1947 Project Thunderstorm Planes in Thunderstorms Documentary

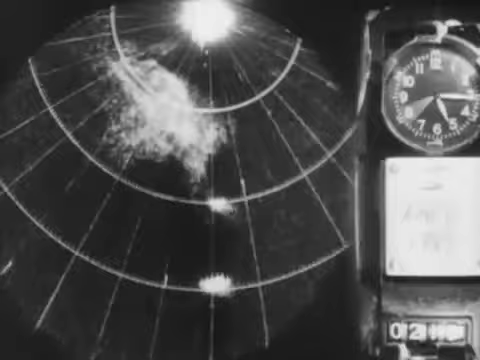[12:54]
By means of such an advanced combination of radar and radio, thunderstorm research aloft can be controlled in any desired dimension.
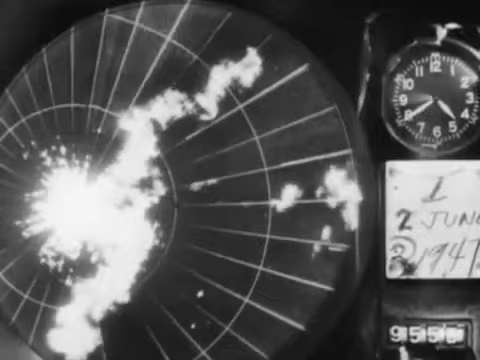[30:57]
Precipitation heavy, over. Roger. 333, you should be now entering the storm again, over. Roger, this is 333. I'm entering the storm. Turbulence very heavy. Two lightning flashes to port side. Precipitation heavy. Some ice, over. Roger.